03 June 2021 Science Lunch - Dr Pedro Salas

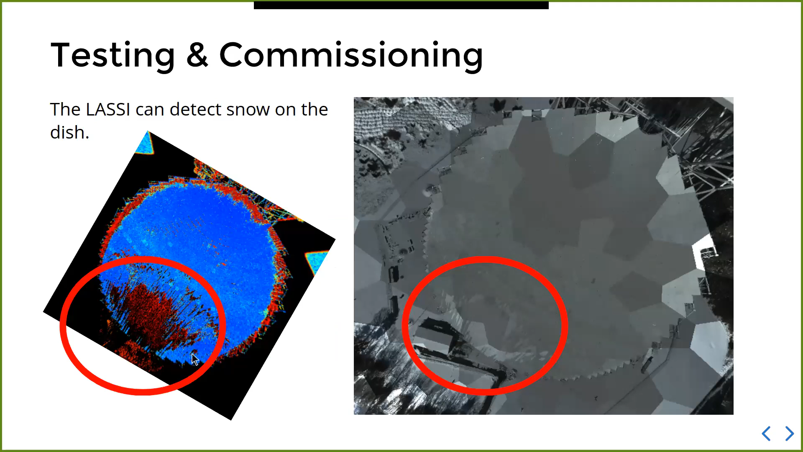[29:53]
that's why you get all these many hexagons and you can see the snow very well here on the far far edge of the dish this is the vertex and when you look at the data that comes out of the scanner you can see that basically you don't get a return for the points where there where you have snow basically because snow is very good at scattering light